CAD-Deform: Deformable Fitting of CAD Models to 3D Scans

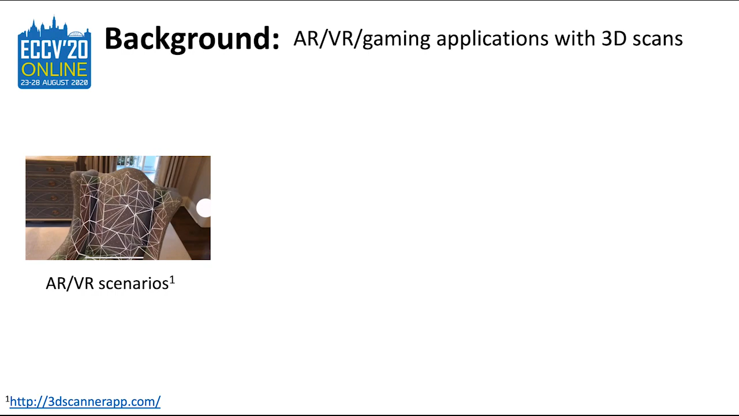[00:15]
Content creation such as mobile, virtual or augmented reality gaming scenarios benefit greatly from turning 3D scans of large scenes into lightweight CAD representations.
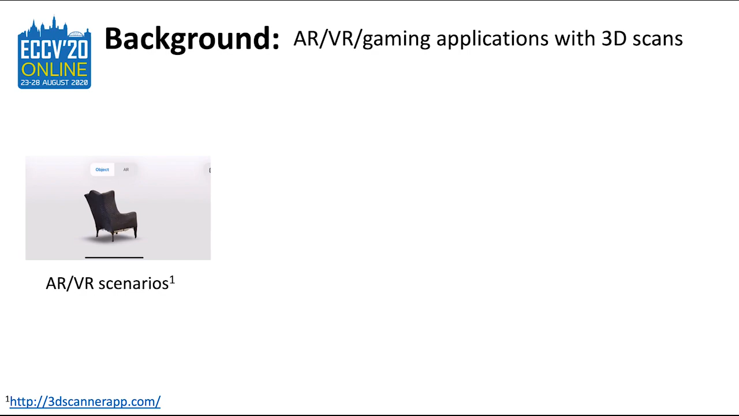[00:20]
Recently 3D shape retrieval and alignment systems have been demonstrated to be a promising avenue towards this goal.
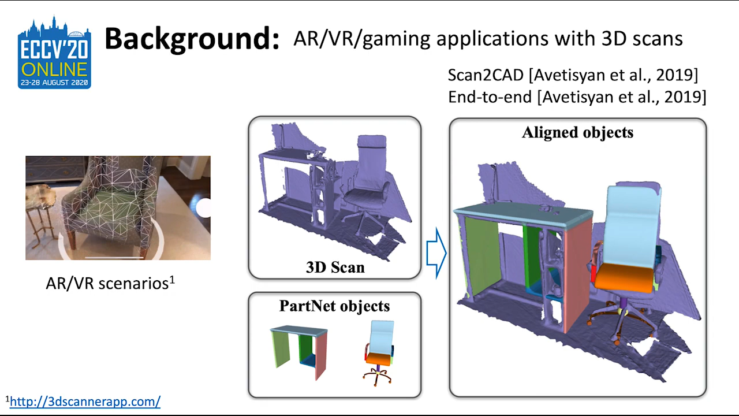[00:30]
However, existing methods only search for optimal alignments by optimizing over a comparatively low dimensional space of parameters,
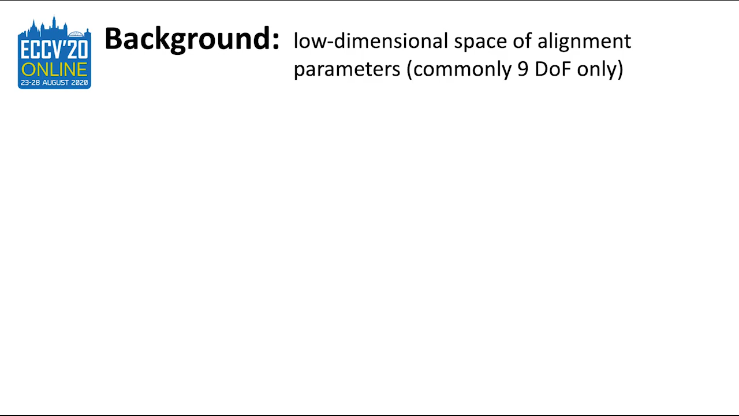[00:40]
for instance over 9 degrees of freedom such as translation, rotation and scale.
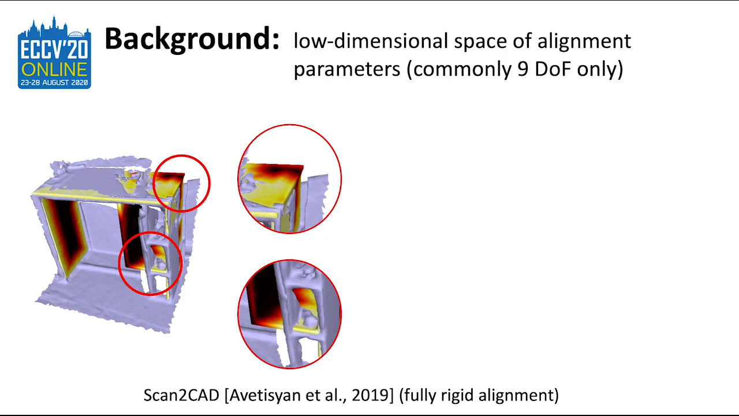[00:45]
As many real-world models simply do not exist in standard 3D shape collections such as ShapeNet, this significantly limits the fidelity of the fits, leaving large scanned areas not covered.
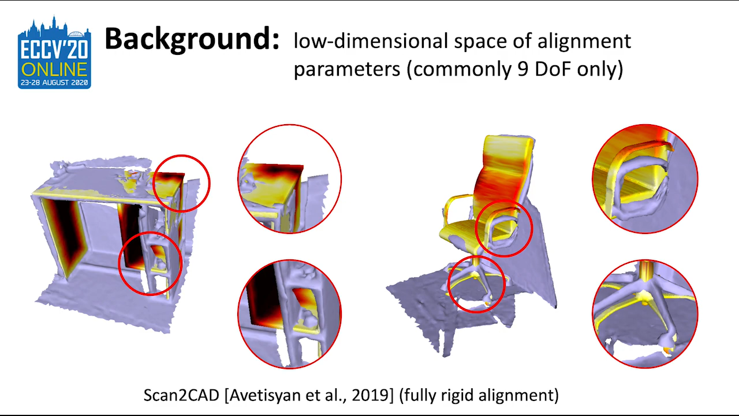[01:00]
In this work our goal is to allow for a more flexible class of transformations and arrive at a higher fidelity scene reconstruction.
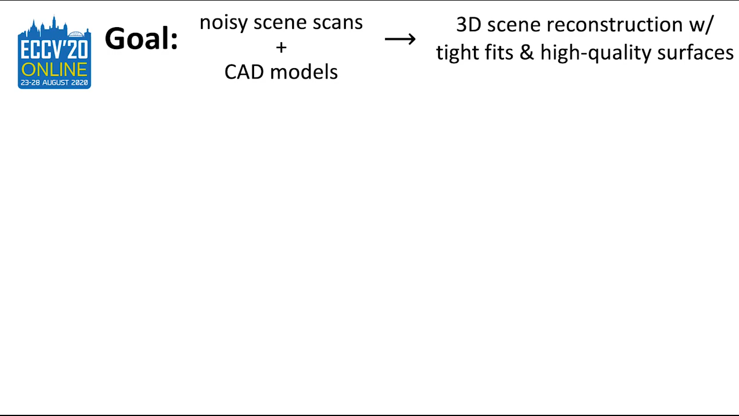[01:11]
To this end we start with a voxelized scene scan and a set of meshes.
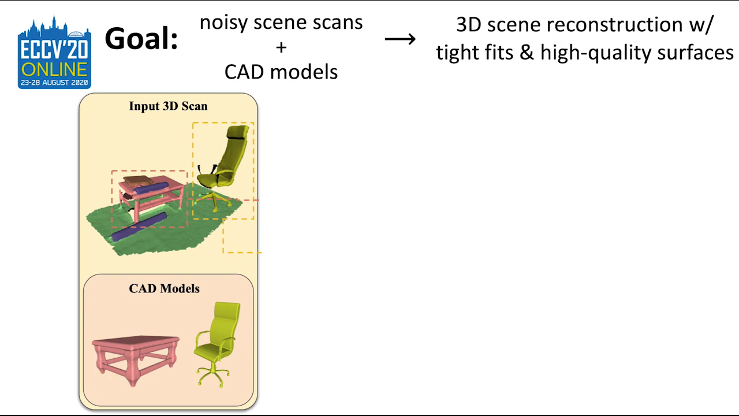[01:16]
Retrieve and align CAD models to scan fragments, but unlike existing methods, also non-rigidally deform retrieved 3D models to obtain more accurate CAD-to-scan fits.
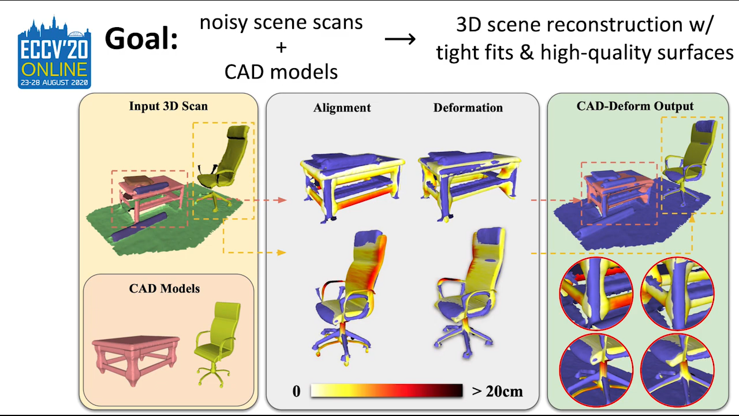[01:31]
Importantly, we aim to preserve the visual quality of the deformed meshes, as important to us as the accuracy of the fits.
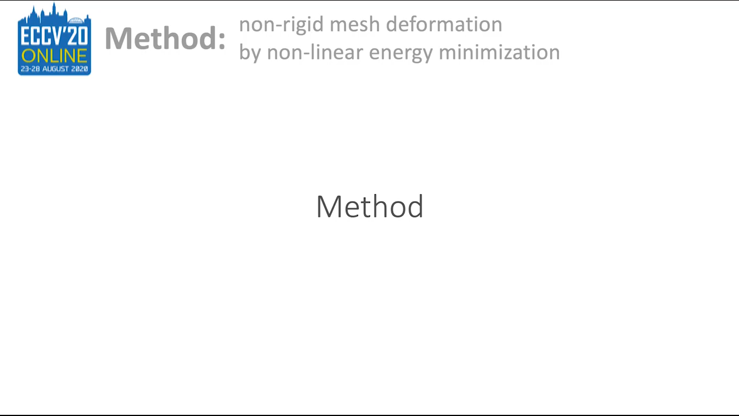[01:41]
Our key contribution is a new deformation formulation aiming to change the shape of the aligned meshes by optimizing a deformation energy.
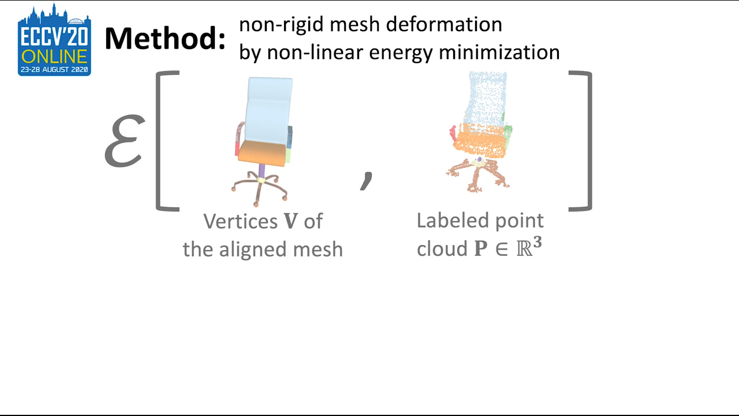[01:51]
The energy takes as input the aligned mesh vertices and the matching point cloud extracted from a scene. It includes a linear and a non-linear part.
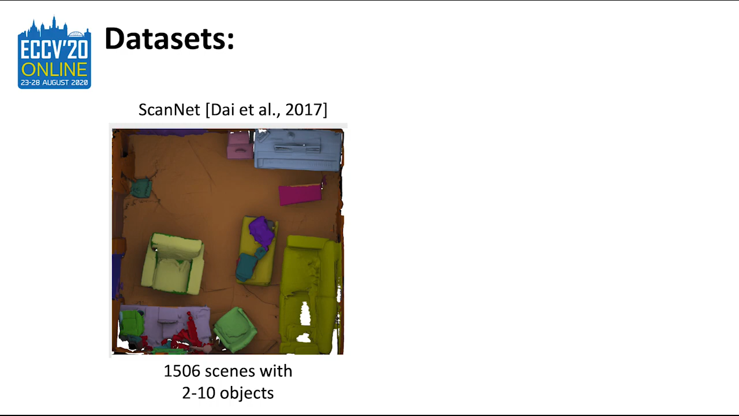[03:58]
ScanNet, a richly annotated RGBD collection of endorsed scene reconstructions.
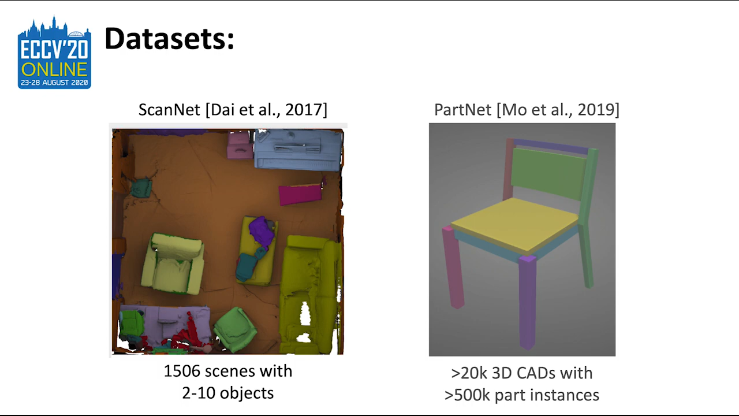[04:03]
And PartNet, that contains part-annotated synthetic CAD models that we use for alignment to the scenes. Here represent the deformations obtained using our method and the baselines,